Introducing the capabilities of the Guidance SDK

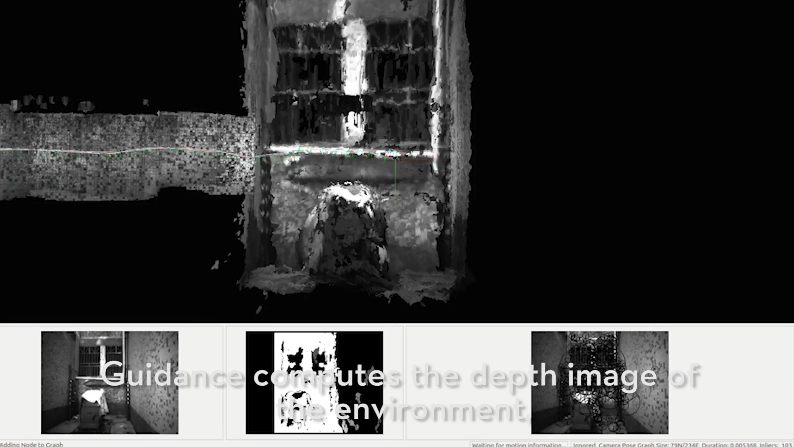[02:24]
Guidance computes the depth image of the environment and then also the distance of the obstacles detected.
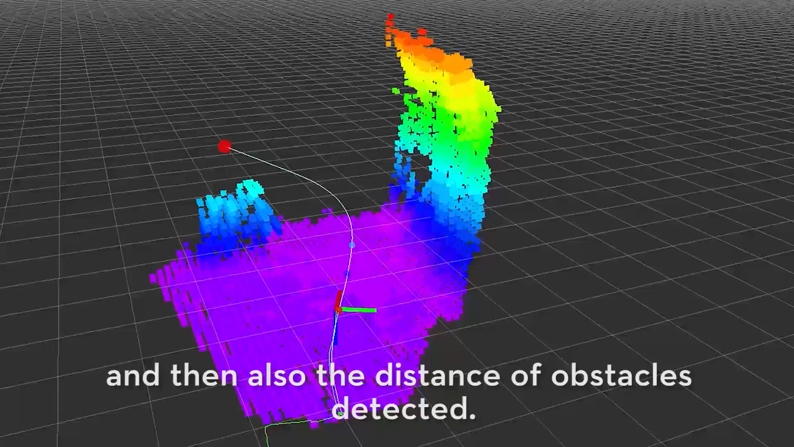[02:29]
A third party processing board then reads the depth images and the distance measurements
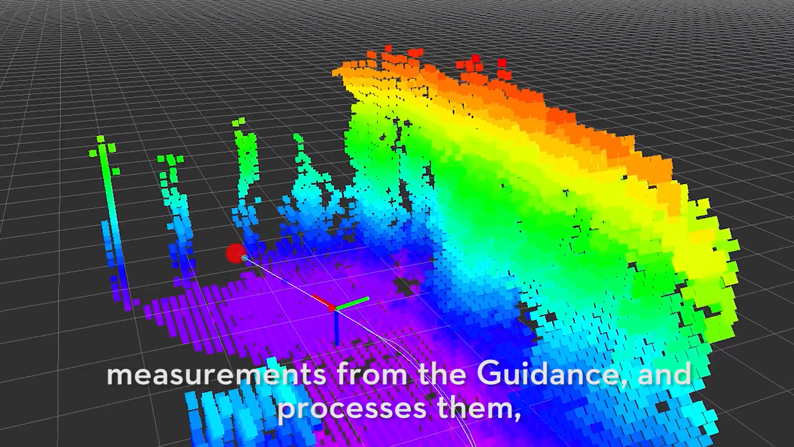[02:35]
from the guidance and processes them by analyzing the probability of any of the regions being empty.